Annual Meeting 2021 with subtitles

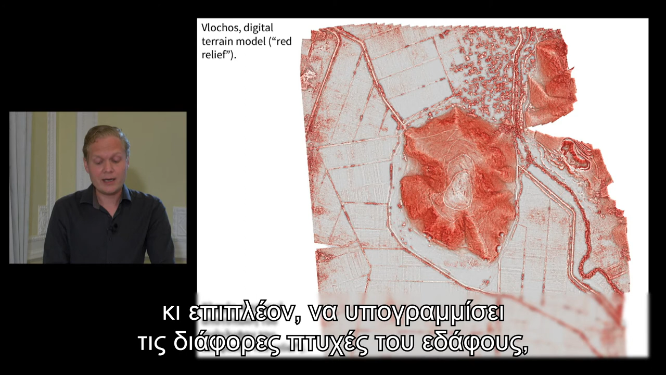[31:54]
as well as to highlight the various aspects of the terrain, as in this red relief image.
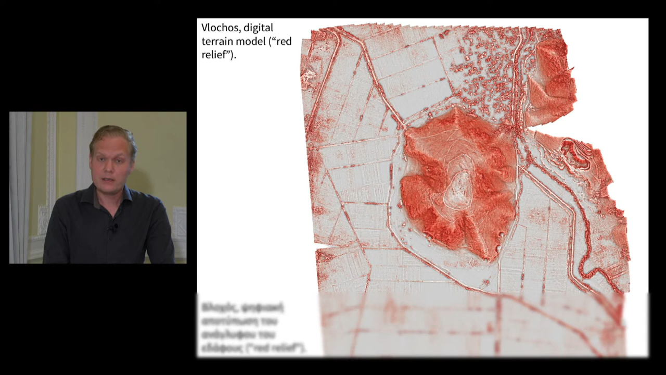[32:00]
This was done using photogrammetry, or structure from motion, a set of technologies that are becoming increasingly important in archaeology.